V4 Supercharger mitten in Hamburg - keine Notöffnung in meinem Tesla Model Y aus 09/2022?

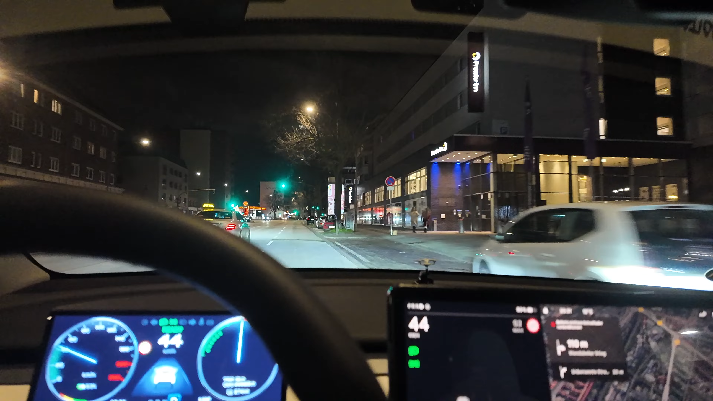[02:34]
So, das muss ich hier irgendwo rechts rein. Jetzt rechts abbiegen, rechts abbiegen. Ah ja, hier geht es rein. So, und dann, guck mal, dass man mir keine Fahrradfahrerwolle nimmt. Und dann theoretisch. Jetzt rechts abbiegen.
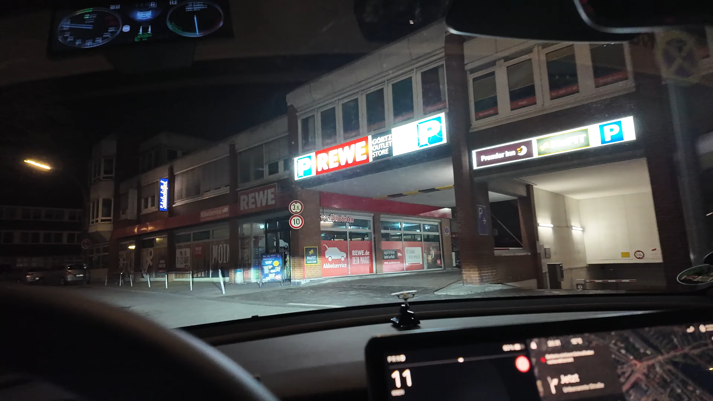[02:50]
Ach ja, kommt einem auch schon Tesla entgegen. Das ist immer mal ein gutes Zeichen. So, hier ist der Rewe, wie man hier in Hamburg sagt. Alles voller Autos.